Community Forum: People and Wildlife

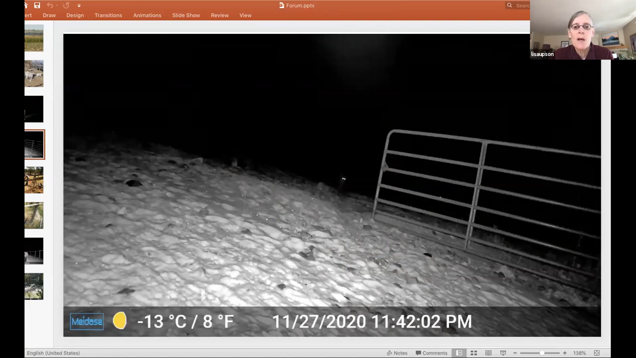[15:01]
And here at this ranch in Southwest Montana, we're going to build a night pen around sheep. And the reason that we're doing that, um,
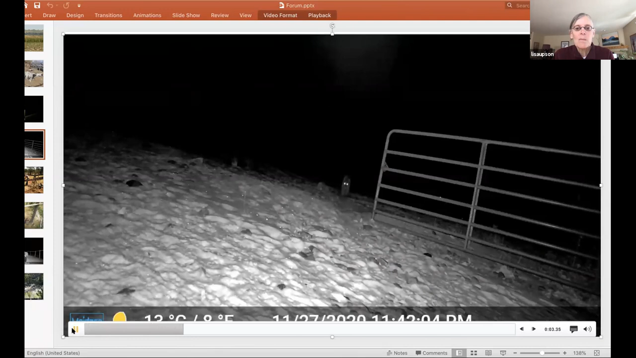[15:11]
in part is this animal that's walking into the frame right now, a mountain lion going into the pasture where at this time there was no livestock, which was good, but there are sheep out there and they're very vulnerable. And there are, um, not only cougars in this area, but wolves and bears as well. So we're going to build a night pen to protect the sheep.
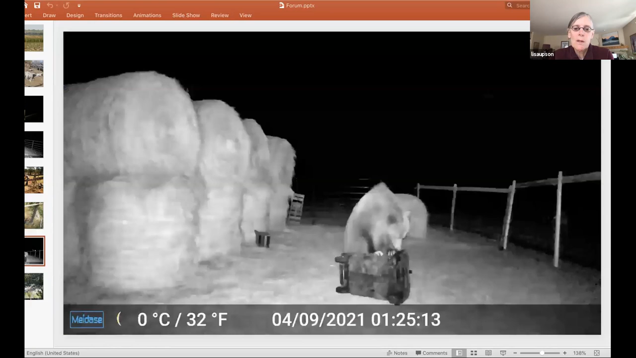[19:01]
So I've mentioned garbage, garbage, garbage a couple of times. Garbage is a real problem for bears and it's becoming a huge issue, um, in this, in this region and really everywhere. Um, so this is a video that we, we had taken by a trail camera just a couple of weeks ago. So this is a ranch, um, in sort of the Eastern part of Western Montana, uh, between Helena and Anaconda, if you know the area.